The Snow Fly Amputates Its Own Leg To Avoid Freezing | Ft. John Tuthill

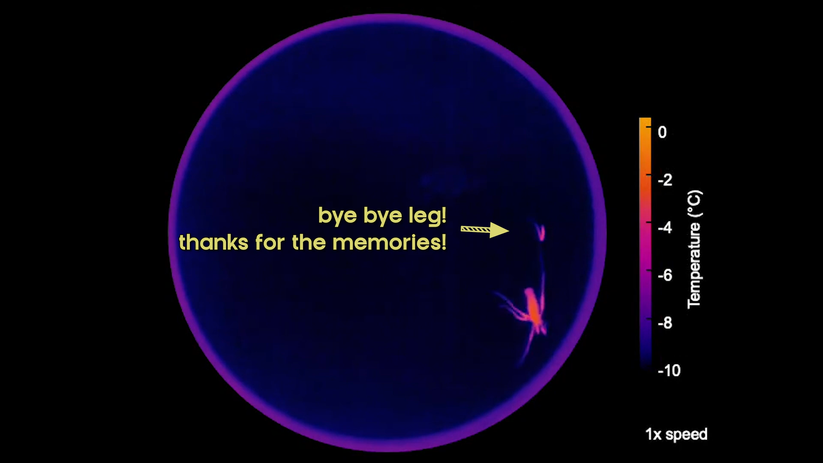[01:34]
And they can do this multiple times throughout their lives. And before you ask, no, the legs don't regenerate.
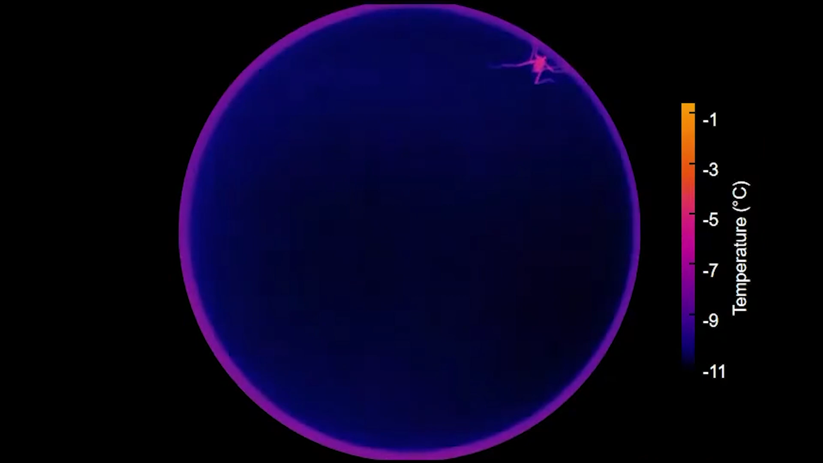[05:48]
Because they're out in the cold, we just want to know what is the limit. And so Dominic noticed that sometimes the
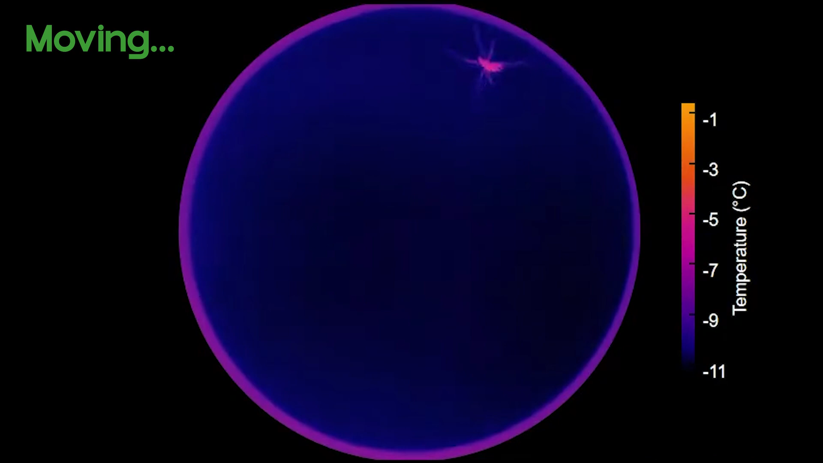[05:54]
On screen: scale top -1°C, scale bottom -11°C
cold plate would get cold enough that their legs would freeze. And you could see this, the key was really the thermal camera.